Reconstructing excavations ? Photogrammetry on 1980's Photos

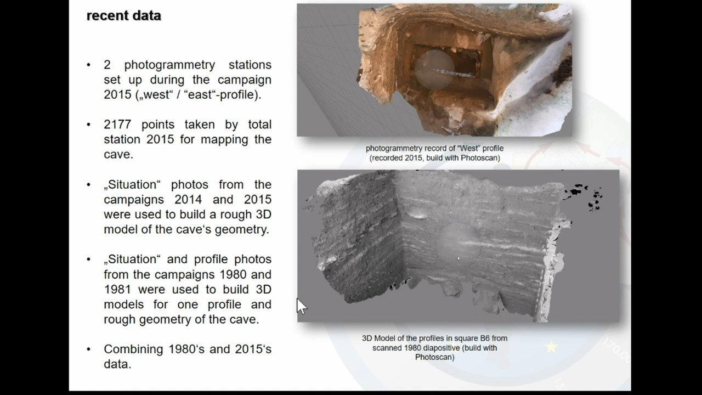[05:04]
So this is the result of the photogrammetry of this 16 plain photos. So you see there's some parts missing in the down part. What we also can see, we have a good profile, and we can also see the layers here in the model. So combining, then the idea came up to combine this 1980 and 2015 data from our campaigns.
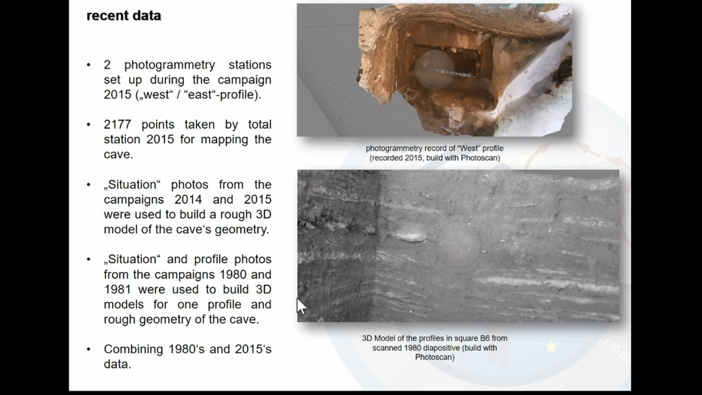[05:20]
So, first of all, we were sorting all the plants and materials we got from the archive in Tirana.
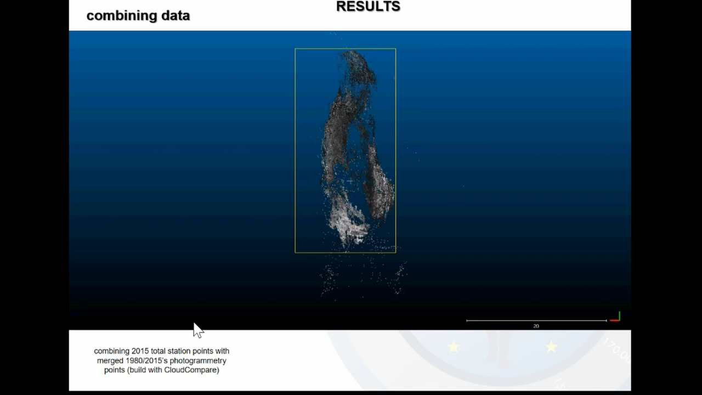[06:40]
It's every time the combined data of a photogrammetry cloud point cloud from data from 1980s and also combined with 2015.
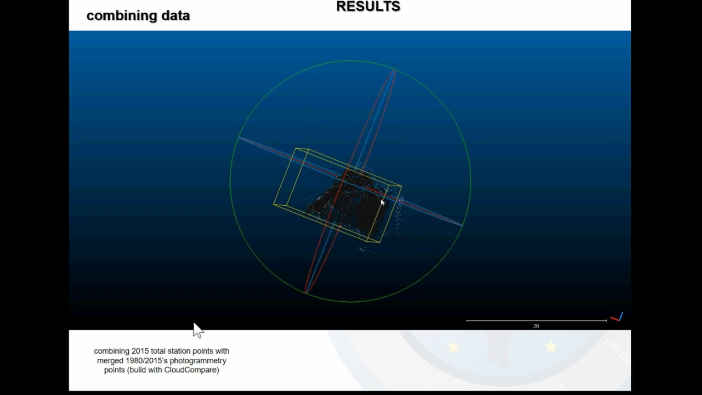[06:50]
So it was, we were able to combine 1980 photos in one set of in Agisoft with the 2015 data.
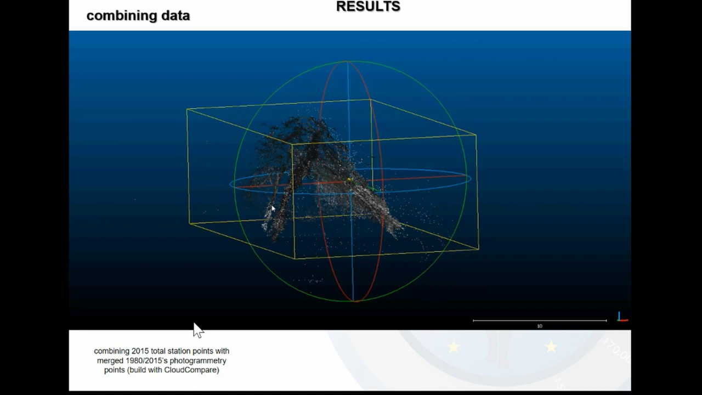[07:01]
And if you tried it, you know that it's kind of hard to combine old photos with new ones.